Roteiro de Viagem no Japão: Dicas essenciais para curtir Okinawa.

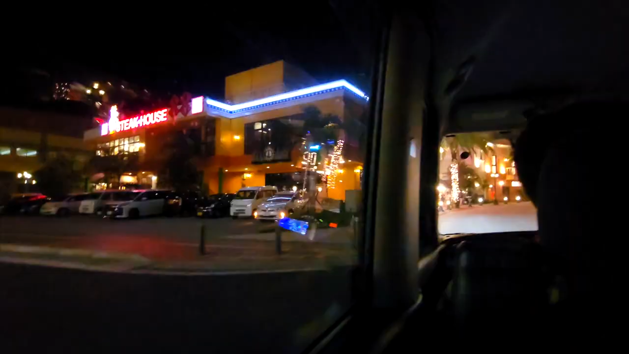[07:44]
E aí a gente passou pela American Village pra ver como é que tava tudo iluminado.